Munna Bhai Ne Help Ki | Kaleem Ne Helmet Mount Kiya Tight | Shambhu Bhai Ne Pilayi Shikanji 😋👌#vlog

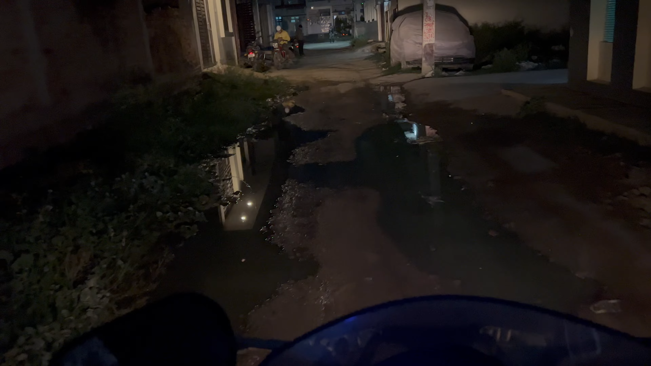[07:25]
बस इंतजार है यहाँ पे नगर निगम की गाड़ी वाड़ी फंसे तब मजा लिया जाए।